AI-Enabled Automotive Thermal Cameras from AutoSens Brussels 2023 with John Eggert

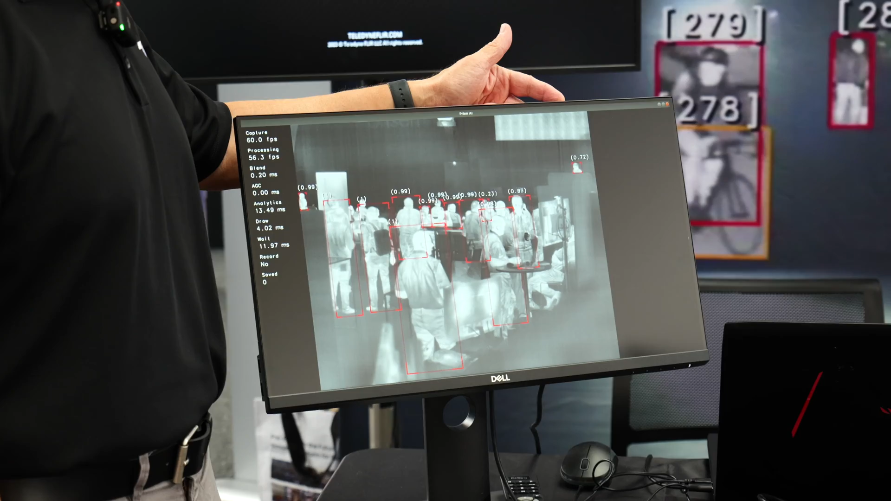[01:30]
You have just his head. So it's a heavily occluded person and that's a real challenge in automotive applications.